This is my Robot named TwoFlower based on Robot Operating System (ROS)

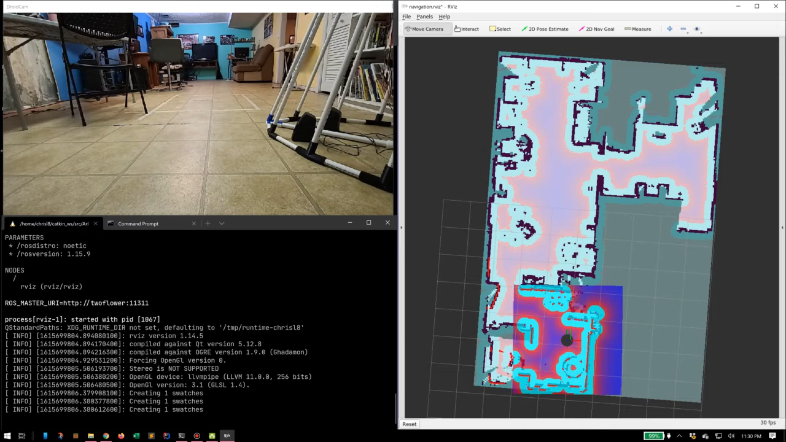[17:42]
It's not the map we made before. It's a map I made earlier in the day. But it's the same room, so it looks the same. I'll jump over here. I'm going to pick one of these destinations.
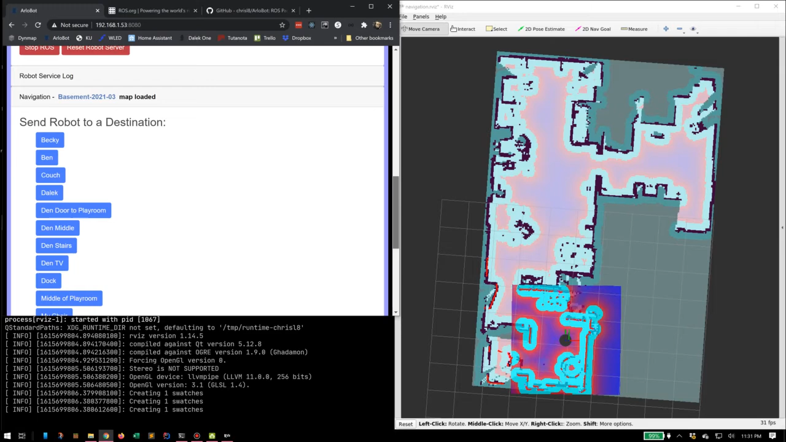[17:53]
So this is going to be the middle of the playroom, which is this large room over here. So I'm going to press middle of the playroom. There we go. It marked it on.
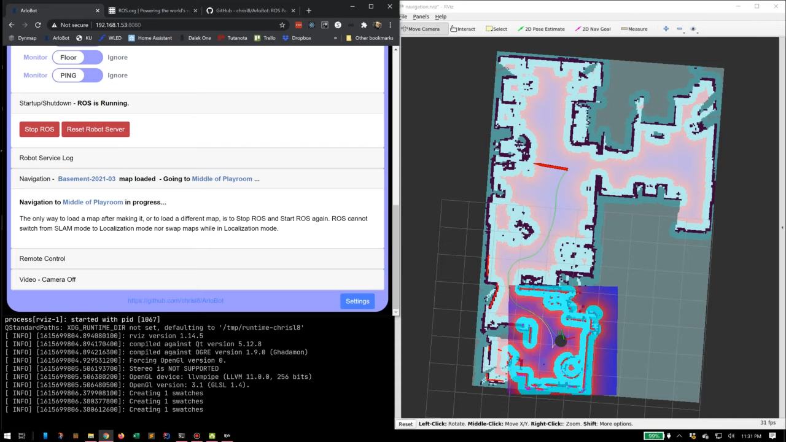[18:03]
It actually now marked the spot.
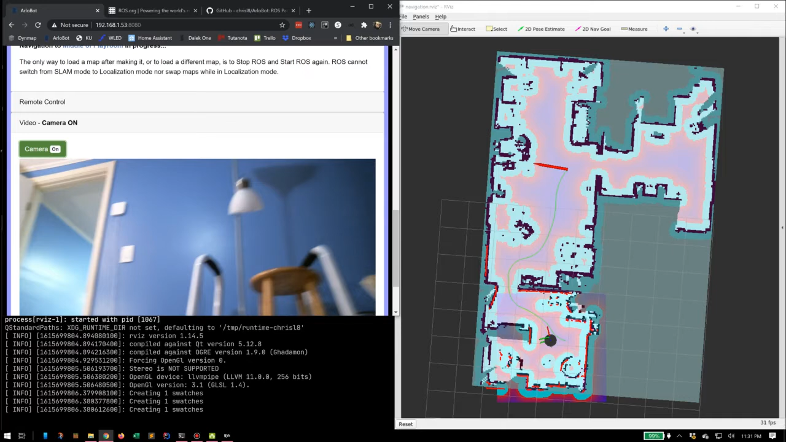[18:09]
There it goes.
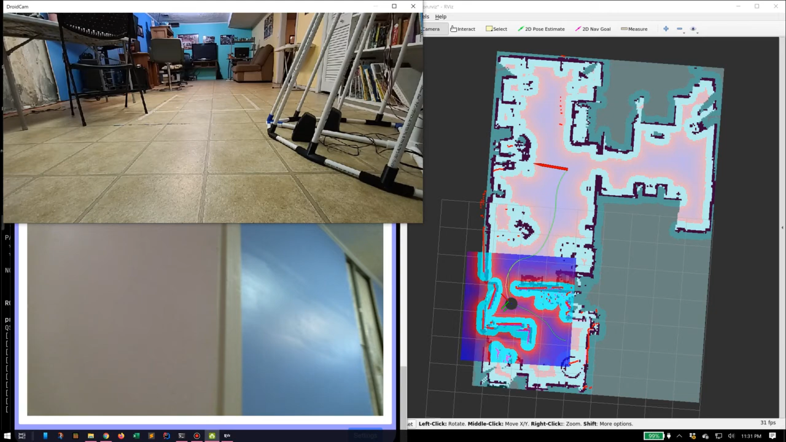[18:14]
So not only can I make maps and save maps, I can also set locations within the map and then name them, and they'll quickly immediately be mapped to a button, which I can just push and set it to go to that location.
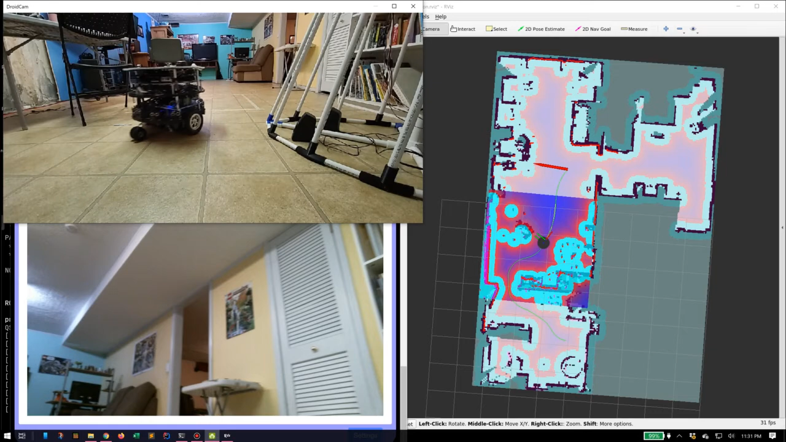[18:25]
There it goes. Go up here and pick a different location. This is where I was sitting earlier today. I labeled it my chair.
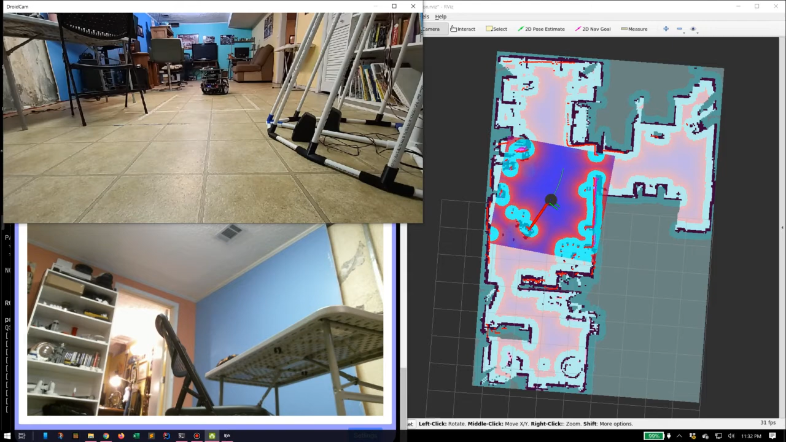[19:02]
Should come over and get near this chair. You can see. And there we go. He's looking at my chair. So I'm going to come over near the Dalek. Yes, we're building a Dalek. There it is. Presumably looking at the Dalek.
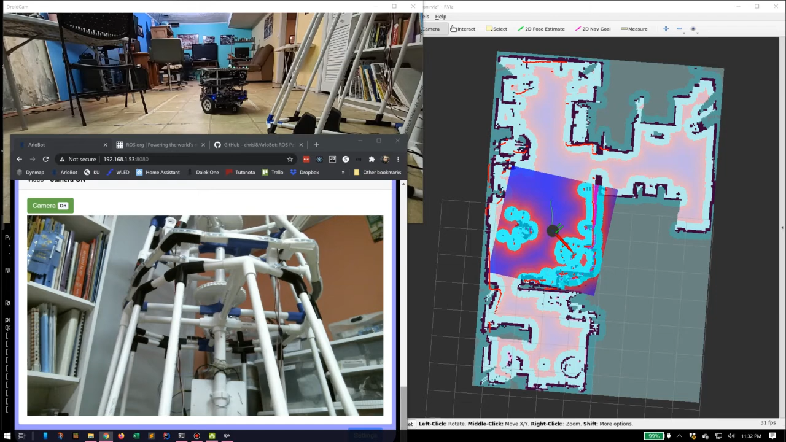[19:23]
And we can send it off into the other room. How about the stairs in the den? Way over here.
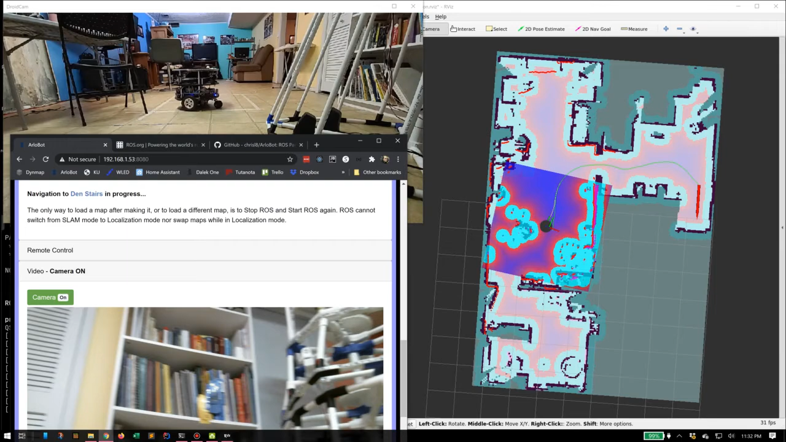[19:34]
And again, you can clearly see these are just waypoints that were set.
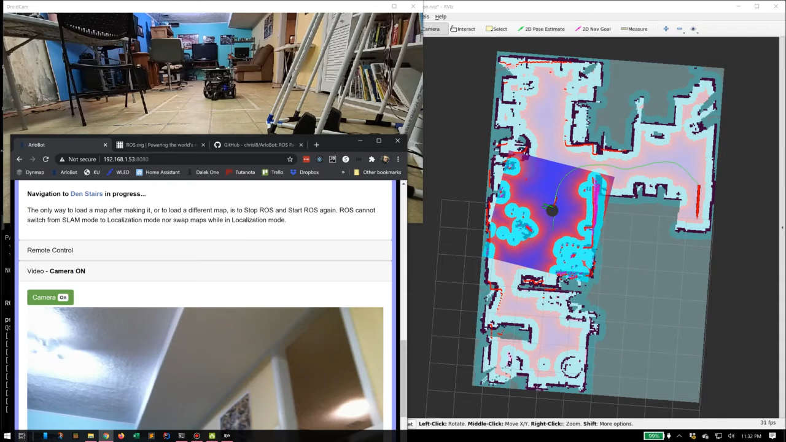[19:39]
There it goes out the door. Bye-bye.
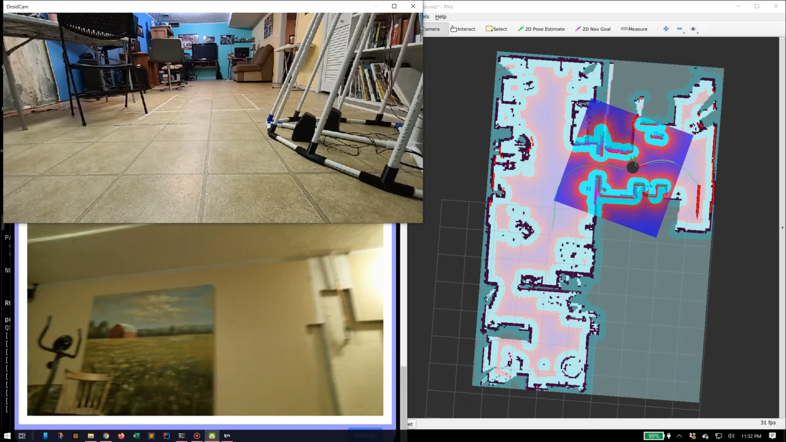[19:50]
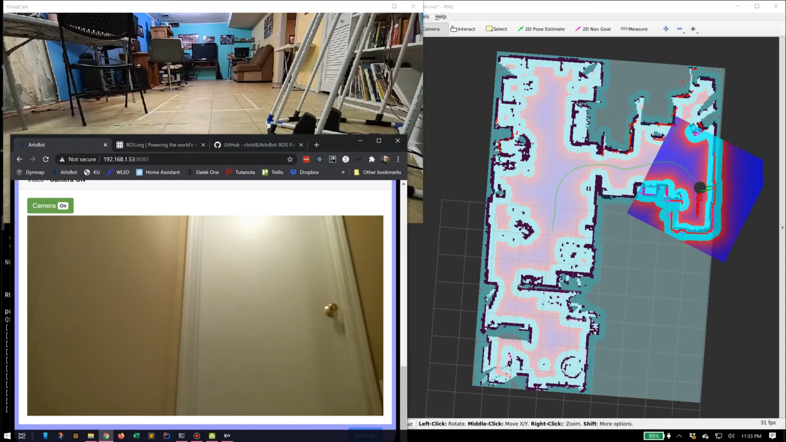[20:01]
And as you can see, it's getting pretty close to the stairs. Just like a doll like this, the robot will not handle stairs.
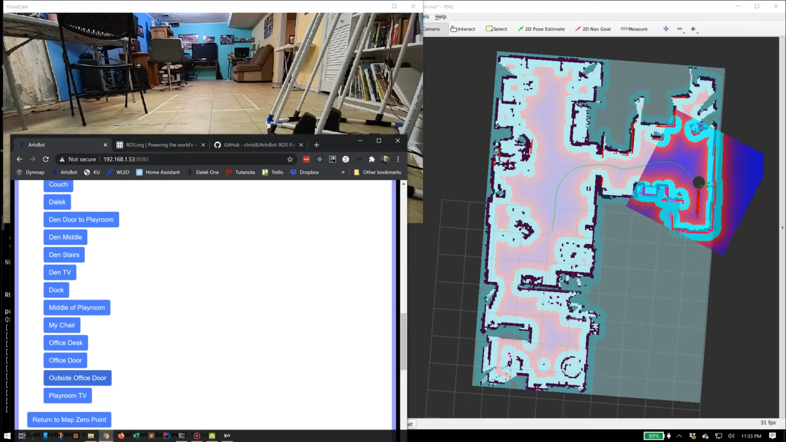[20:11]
Here we go, all the way back here. You can see the red line is overlaying over the black line. The red line is the actual scan data coming in real time. The code is matching up the red line with the map. And that's what Slam Toolbox is doing to, of course. Matching up. Here it comes.